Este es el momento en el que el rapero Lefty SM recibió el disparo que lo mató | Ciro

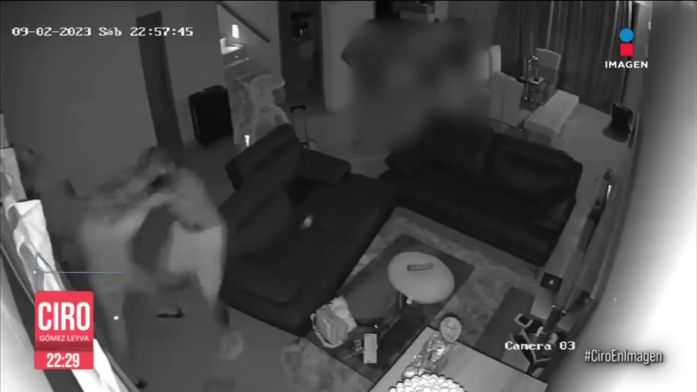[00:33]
recibe el disparo que le quitó la vida, tras haber sido golpeado por los tres sujetos que entraron a su casa el 2 de septiembre.